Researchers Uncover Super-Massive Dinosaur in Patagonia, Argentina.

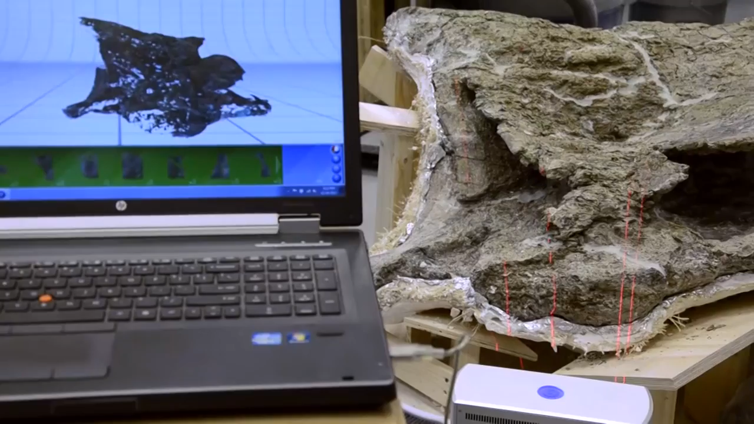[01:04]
So we're using a 3-D laser scanner to capture the digital form of these bones, and then essentially we can digitally curate the fossil.
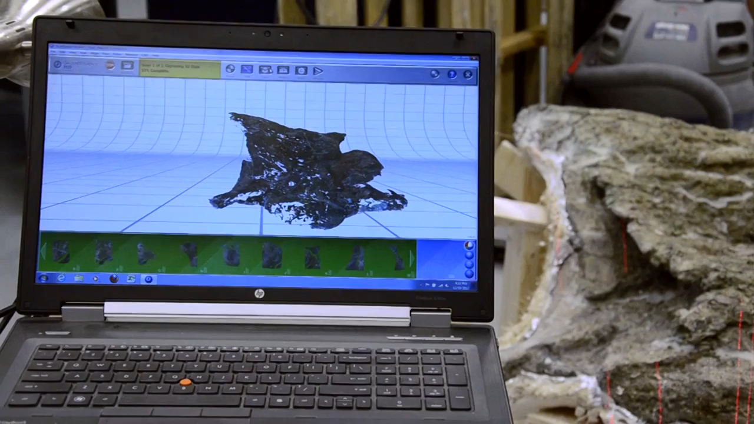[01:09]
This has the advantage that it doesn't take space. These images can be ported around the world to other scientists,